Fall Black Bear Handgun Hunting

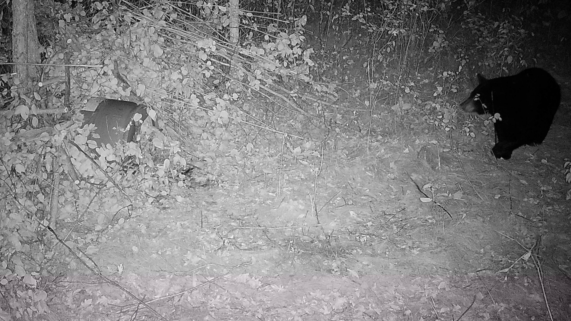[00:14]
And within 4 hours, we had a bear on it. It was a smaller bear, but we had a bear.
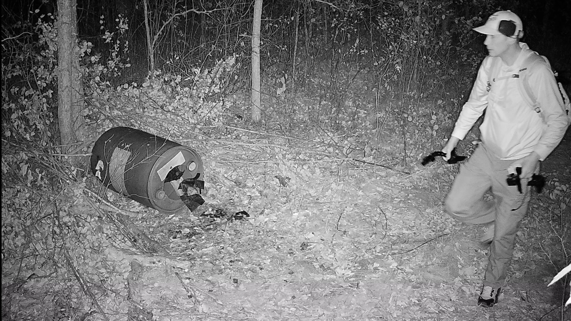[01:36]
and he was in like 21 minutes after I left the stand, and he was in here all night.
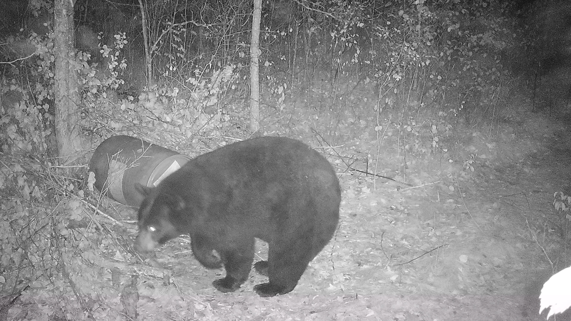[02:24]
He sat here for about 40 minutes and he took off. And the next day it rained during the morning. We got out here and baited and everything.
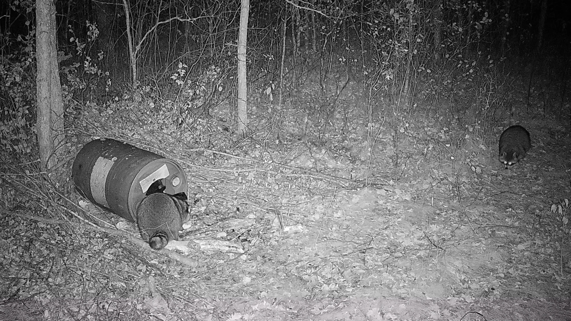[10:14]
Had a lot of fishers and coons and even deer come through it,